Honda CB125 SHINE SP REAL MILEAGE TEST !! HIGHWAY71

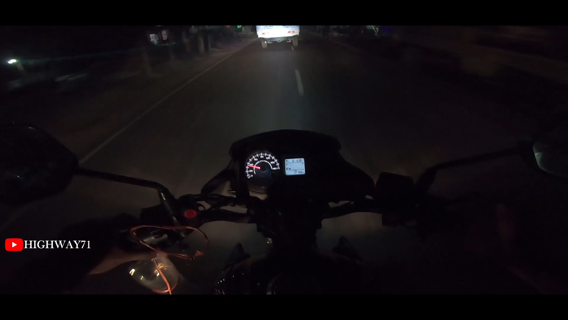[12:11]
তো আর বেশিক্ষণ চলবে না প্রায় শেষের দিকে পাইপের ভিতরে যতটুকু আছে তেল এতটুকুই চলবে তো মিটারে দেখাচ্ছে 28 কিলোমিটার অলরেডি রান কিছুক্ষণের ভিতরেই শেষ হয়ে যাবে